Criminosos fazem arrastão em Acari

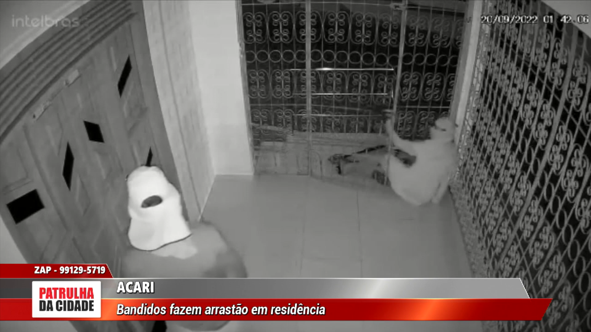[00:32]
Olha só o que acontece. Mas tinha gente dentro de casa. Então, com o rosto todo fechado aí, com camisa, com blusa, uma pessoa percebeu a ação, né? Percebeu, ó, imediatamente.
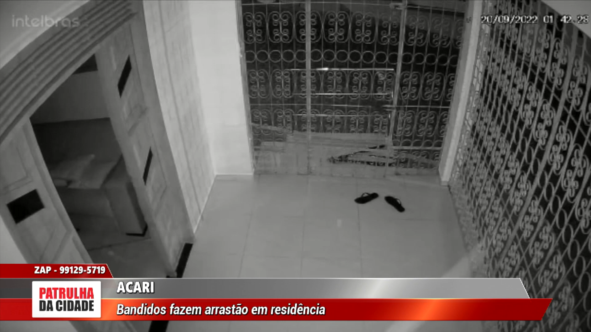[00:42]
Quando eles estão entrando, arrombando o portão aí, uma pessoa viu, abriu, mas certamente tentou correr. E eles conseguem derrubar a porta com muita força. Reforço pra vocês, isso aconteceu no interior, isso não foi na capital, né? Isso não foi no Rio de Janeiro, vamos assim dizer. Isso foi no interior, em Acari, que também está enfrentando, né?
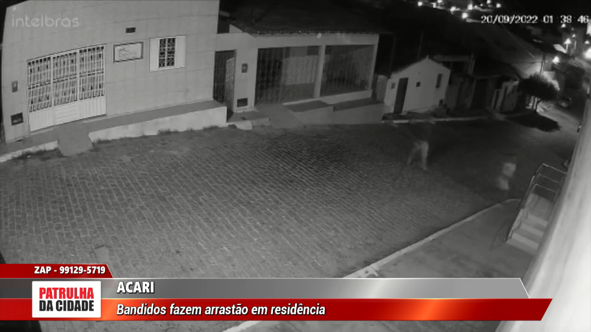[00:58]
Essa situação difícil sobre a insegurança. Veja novamente, 1h38 da madrugada, todo mundo dormindo em casa. Eles chegam, abrem esse portão da residência aí, ó. Tá vendo na calçada? Sobem essa escada pequena, né? Arrombam esse portão da residência. Ou seja, portão, porta. E mesmo com toda essa segurança, os bandidos conseguiram entrar. Olha, uma pessoa abriu, percebeu. Mas eles já vêm com a arma, né? Pra arrombar a outra porta. Ou seja, toda essa estrutura, os bandidos ainda conseguiram entrar na residência?